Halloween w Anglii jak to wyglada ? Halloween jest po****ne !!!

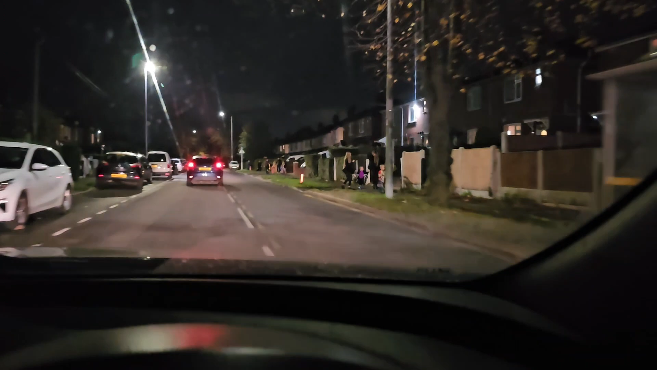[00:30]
Tak wygląda Halloween w Anglii. Halloween w Anglii. Godzina szczytu, można powiedzieć. Dzieciaki wszystkie wyszły już na ulicę. A, to nie dzieciaki. I my też zamierzamy. Jeszcze nigdy tego nie robiliśmy, ale...
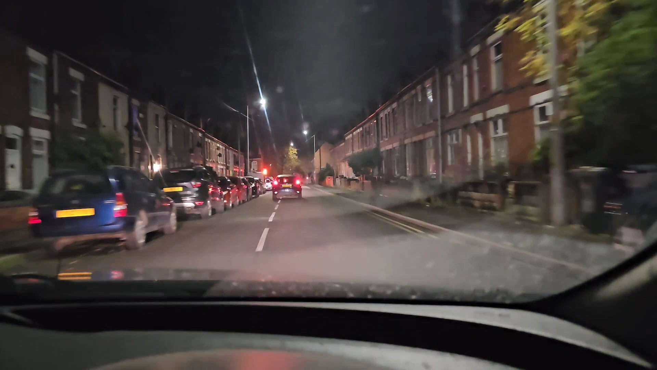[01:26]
Do nas nikt się nie dobije, bo nikt nas nie znajdzie. Tu mamy po lewej jakichś przebierańców. No. Też wampiry szły. Też wampiry. Widziałeś, Wiktor?
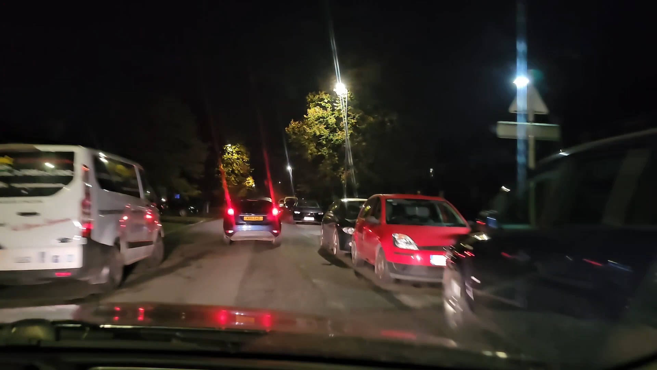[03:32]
Ale to ma być jakieś osiedle, tak? No. O, chyba już gdzieś tutaj. Wydaje mi się, że dojeżdżamy. Włączyli kierunkowskaz, więc zakładam. Ha, czyli tutaj po prostu. Takie osiedle. Nie chcemy nikogo zostawić. Tu jest wjazd. Zakładam, że to tutaj, bo też nie wychodzą i nie zgasili jeszcze samochodu. Ale ja już tak zrobię. Tak.